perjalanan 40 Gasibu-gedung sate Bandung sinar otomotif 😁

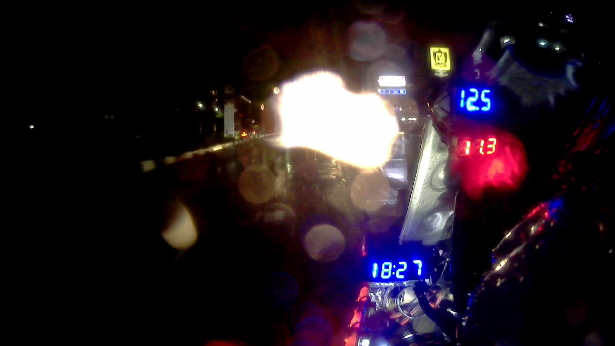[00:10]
Ya sobat super, ini dia. Kita udah sampai di kawasan memasuki ini ya, pusat kota, tapi di jalur Pasopati. Pasopati ya, jembatan layang gitu ya. Nah, ini dia sahabat super. Oke, kita lampu merah dulu. Ah, ini banjir ya, masih banjir di sini juga ya.
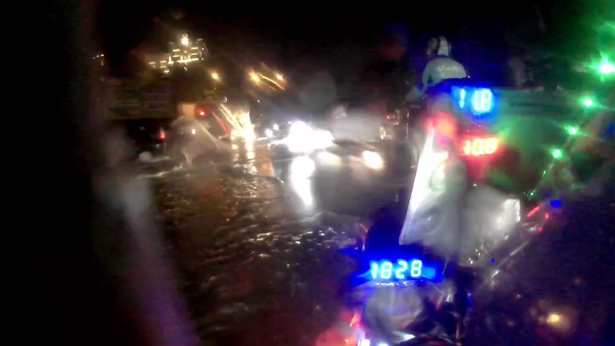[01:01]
Nah, ini bisa kita lihat di sini, hampir di setiap stopan banjir. Oke, kita berhenti sejenak dulu karena memang kondisinya memang lampu merah ya,
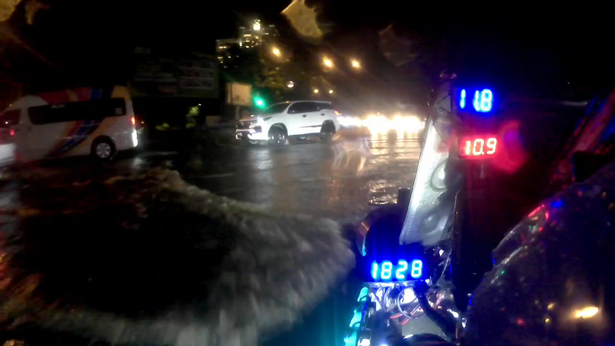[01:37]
Oke, kayaknya udah kita mulai jalan kembali, lampu udah hijau, kita lanjut jalan. Nah, ini dia ya, tuh bisa kita
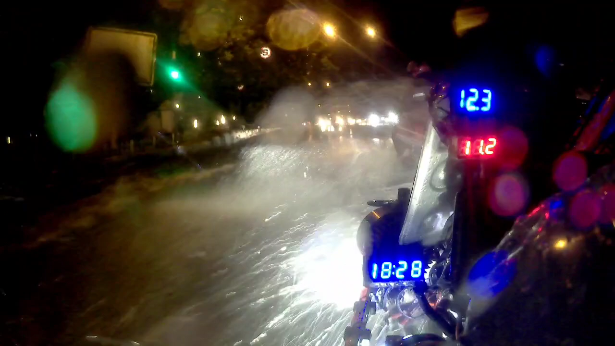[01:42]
nyepretnya banyak sekali. Nah, ini kita memasuki kawasan Pasopati atau jalan layangnya.
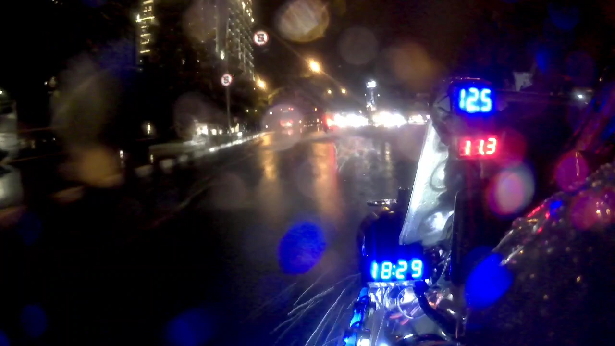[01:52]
Nah, ini dia ya, kita lewat atas saja. Ya, kita lewat atas, kita lewat ini saja ya. Jalur kita sendiri ada di Pasopatinya. Jalur Pasopati nyambung di area Gunung Batu. Nah, ini ya, kita naik dulu lewat atas jalan layangnya.